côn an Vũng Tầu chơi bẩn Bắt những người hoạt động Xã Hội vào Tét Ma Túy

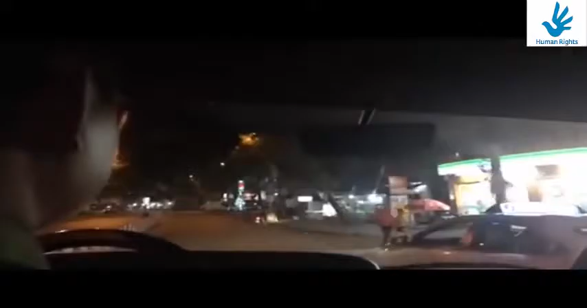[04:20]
Bên này có Family Mart rồi. Rồi quay đầu lại là phường Thắng Tam. Quá quen với cái nơi này luôn. Rồi mời các đồng chí xuống. Mời từ từ.